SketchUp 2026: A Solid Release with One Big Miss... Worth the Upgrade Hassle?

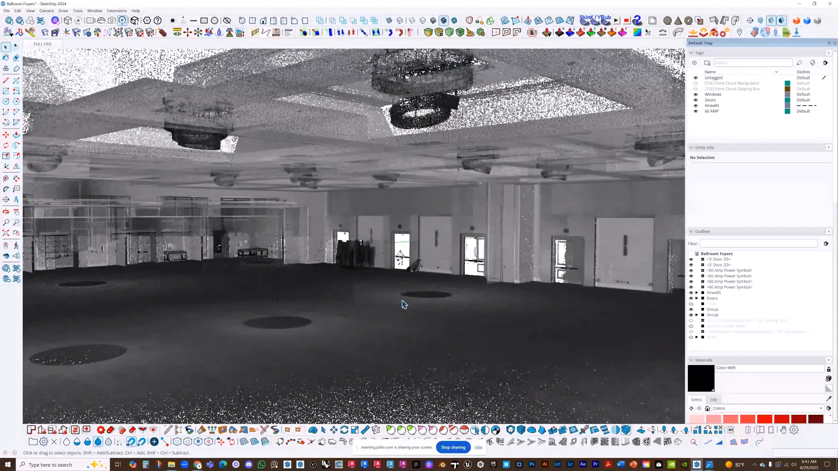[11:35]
ScanEssentials now lets you project textures directly onto geometry and use a new Surface Mesh tool to generate meshes from point clouds.
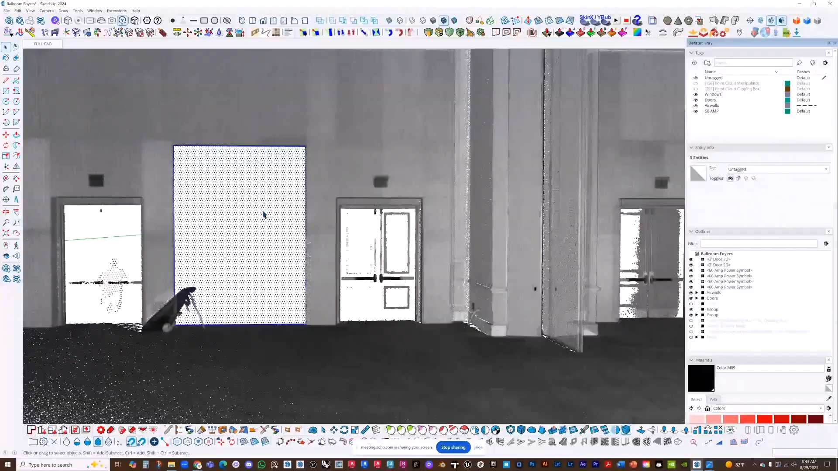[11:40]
You can even control scan data visibility per scene, which is cool if you're working with scans. I'm not, but my friend Brandon showed me what it's all about.